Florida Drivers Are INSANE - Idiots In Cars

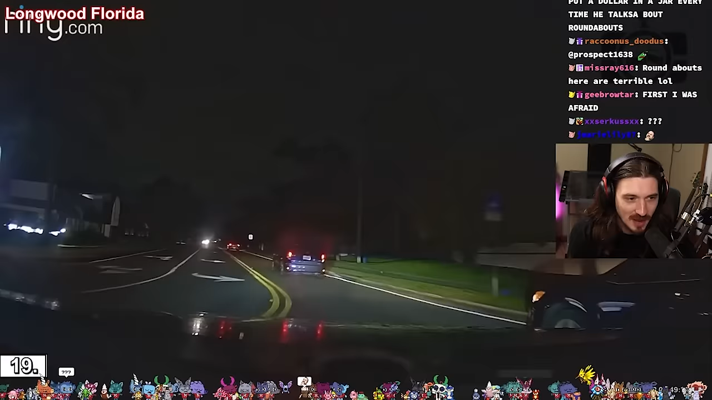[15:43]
And she probably hasn't... What the fuck what is this guy doing? What are you doing, dumbass?